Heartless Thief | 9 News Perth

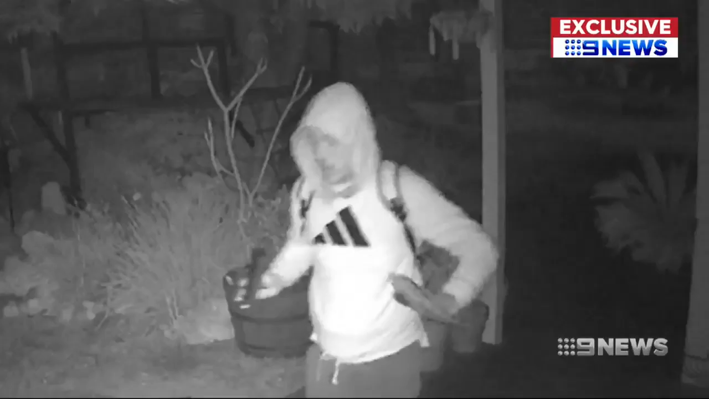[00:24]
They climbed over and then literally snuck across the deck. Security cameras clearly not a deterrent.
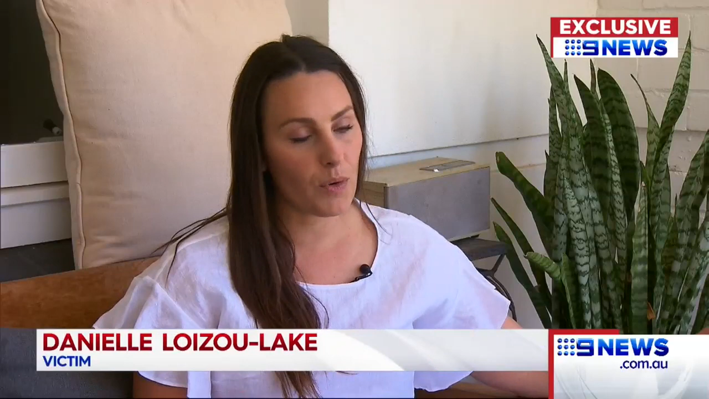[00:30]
Spent their time working away to get into the garage and then
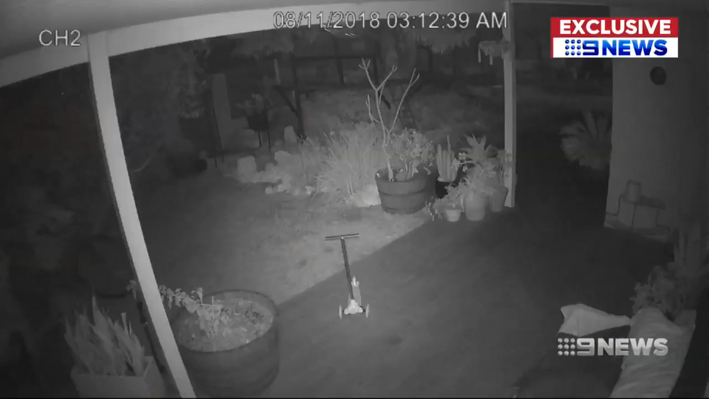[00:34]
over the course of an hour and a half they came twice at two different times. The robbery appears well planned. Limestone rocks moved, branches and obstacles removed ensuring a clear exit. He came and said your trike's gone and I jumped out of bed and I couldn't really believe it.
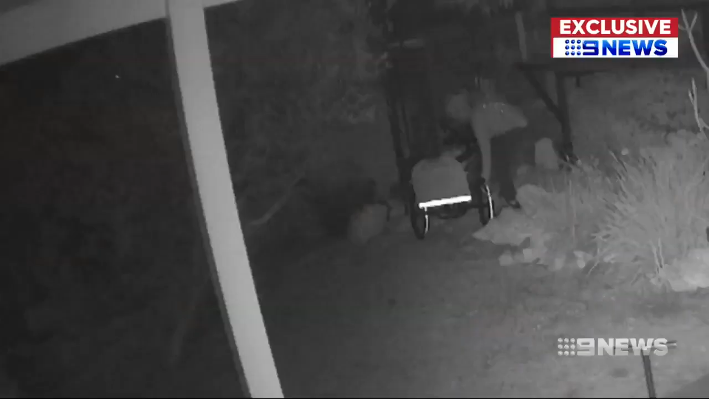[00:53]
Danielle Loizu Lake's custom made electric tricycle stolen. The electric trike was built customised for my body so the frame was entirely modified,